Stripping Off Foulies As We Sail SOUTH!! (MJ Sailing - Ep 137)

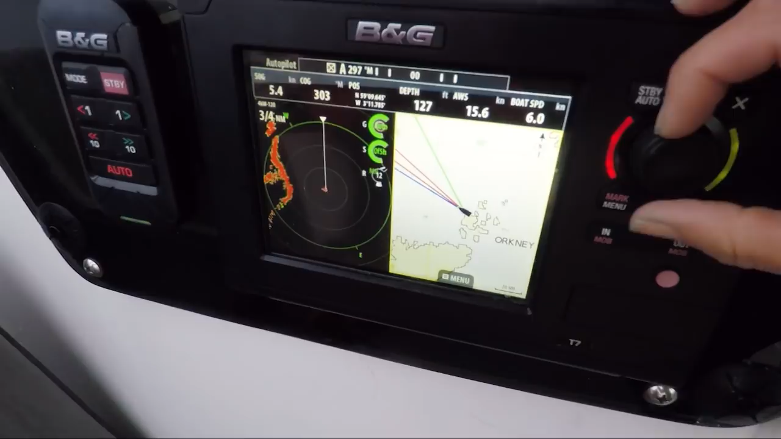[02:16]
I'm gonna make a jump across the top and right down into there.
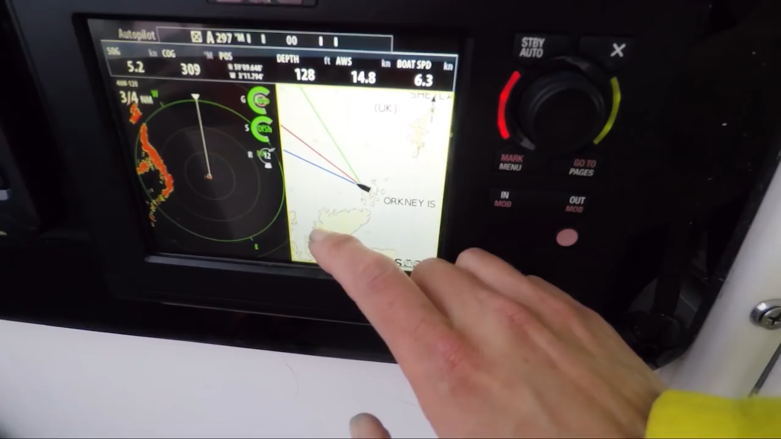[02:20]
About 100 miles. Yep, and it looks like it would be a beautiful sight out here if it were clear.